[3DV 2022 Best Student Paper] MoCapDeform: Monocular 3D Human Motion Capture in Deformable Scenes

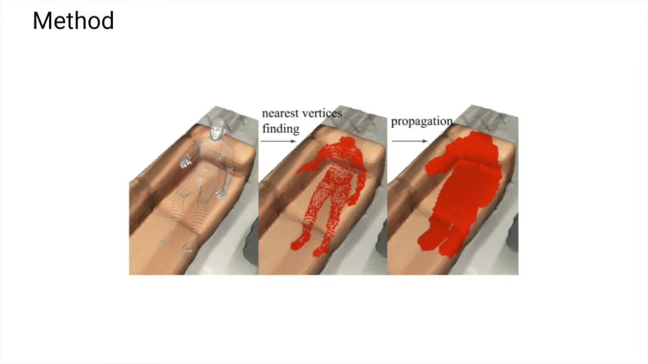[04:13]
Then, we further filter the movable vertices by finding the nearest neighbors of the human body on the scene and propagating them into a movable area.